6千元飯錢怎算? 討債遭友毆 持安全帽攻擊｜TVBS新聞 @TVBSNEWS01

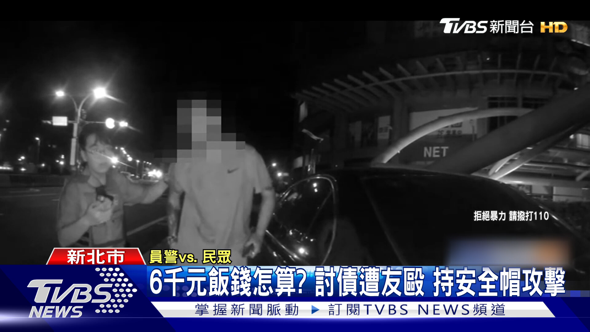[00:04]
你確定不要救護車不要你的臉都血沒關係啊園警到場看傻眼因為眼前男子頭破血漏不願就醫還想開車離開你好像拿錢給我說著和對方相約在這但警方
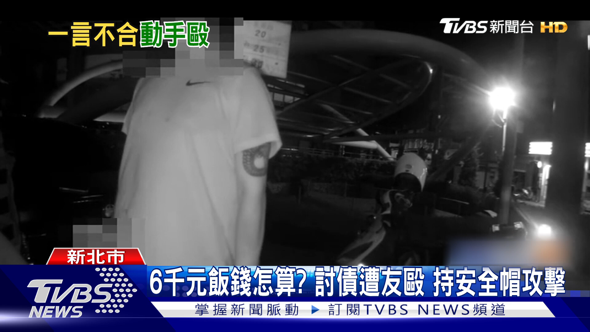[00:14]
到場只見到他一個人越來越好要拿錢的另外一人在動手攻擊後逃離現場這份地點在淡水老街附近附近有不少的店家又有住